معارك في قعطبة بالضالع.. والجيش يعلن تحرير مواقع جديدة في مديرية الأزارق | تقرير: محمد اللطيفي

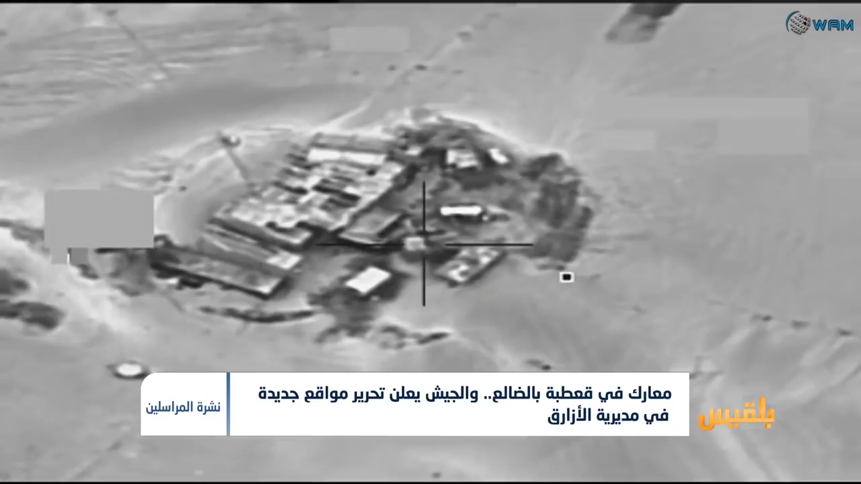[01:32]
قصف جوي على منزل سكني في مديرية الحوثي وهو ما أثر سغراب مراقبين على استمرار التحالف في تكرار هجماته العسكرية
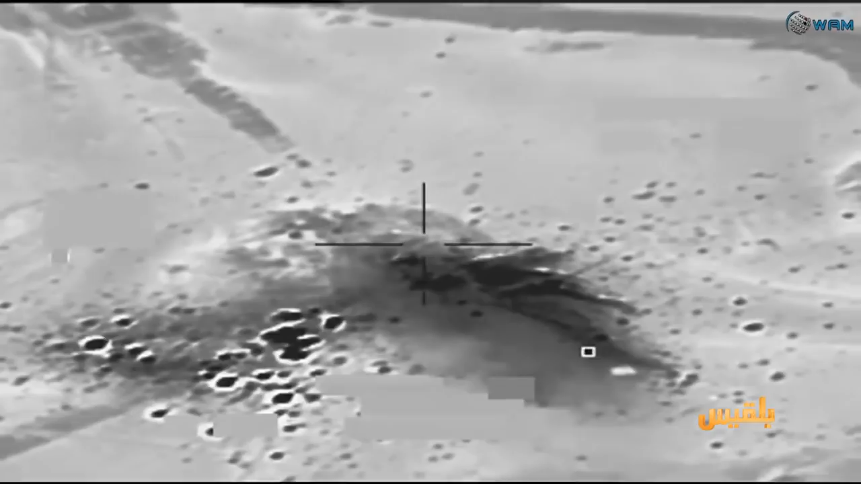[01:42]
دون الالتزام بالقوانين الدولية الخاصة بقواعد